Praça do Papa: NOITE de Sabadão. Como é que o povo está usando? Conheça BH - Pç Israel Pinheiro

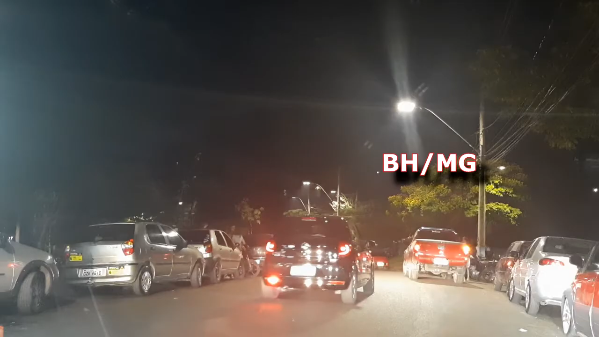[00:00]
Fala aí, amigos, canal TV no meio da rua. Sabe onde eu estou hoje, gente?
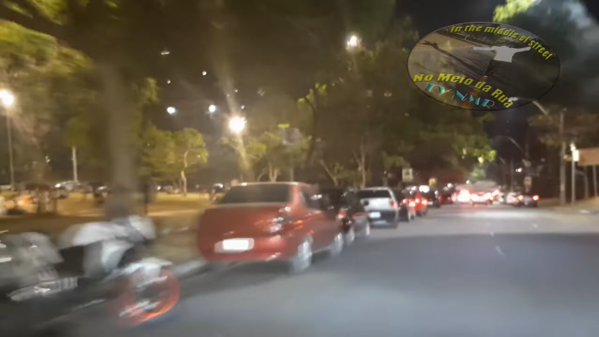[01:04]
E olha aí como é que ela tá empapuçada. Ó, aqui é a parte baixa da praça.
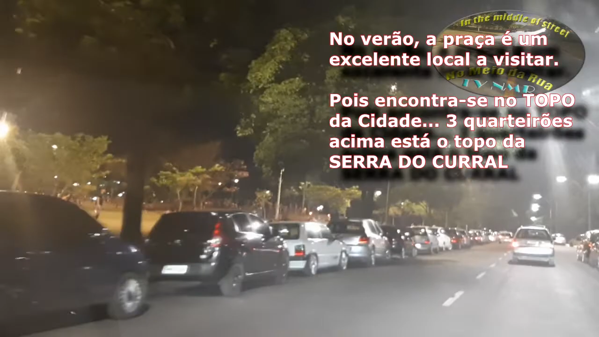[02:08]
as famílias estão aí, ó. Tá mais família, tá vendo? Vou ter que tirar a câmera aqui
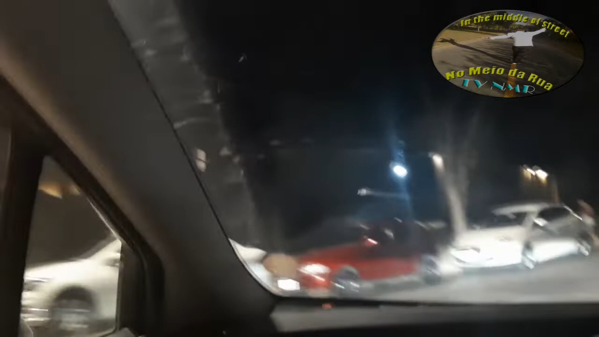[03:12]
A Praça do Papa fica aqui no topo de Belo Horizonte. Deixa eu ver se eu acho um lugar aqui para parar um pouquinho para eu mostrar um pouco mais aqui da praça lá para vocês.
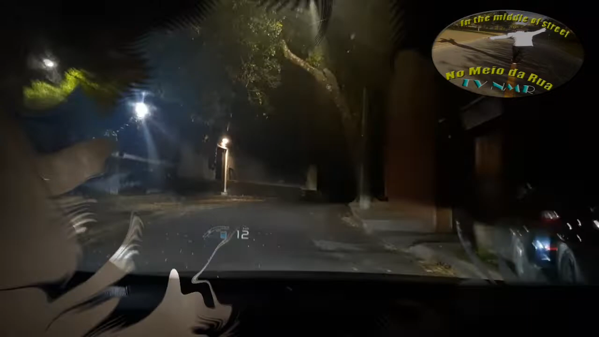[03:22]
Esse, tô entrando aqui numa das ruazinhas. Aqui tem até seguranças.
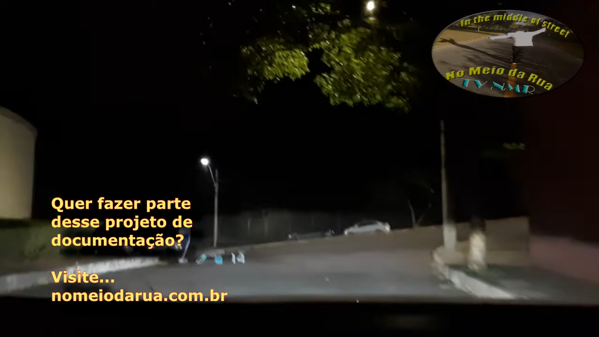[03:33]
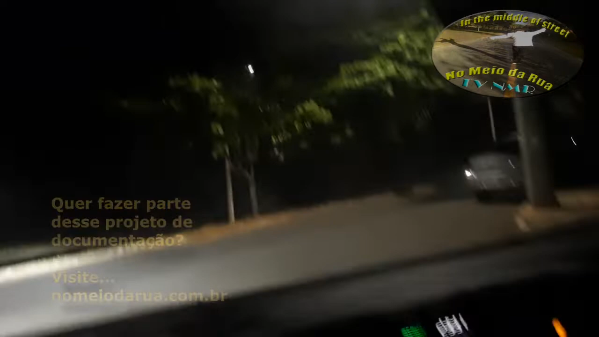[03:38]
Porque essas ruas ocultas aqui, casais adoram ir pra cá namorar.
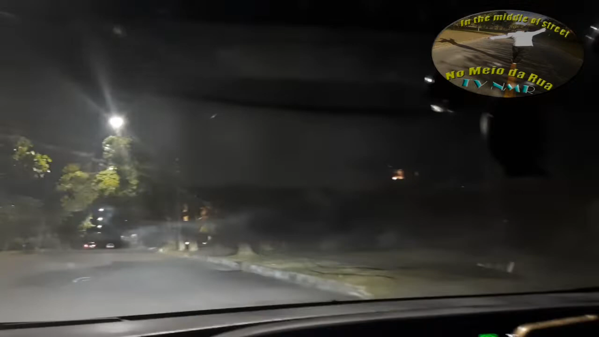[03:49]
E aqui em cima, topo das Gerais, daqui pra lá é serra pura.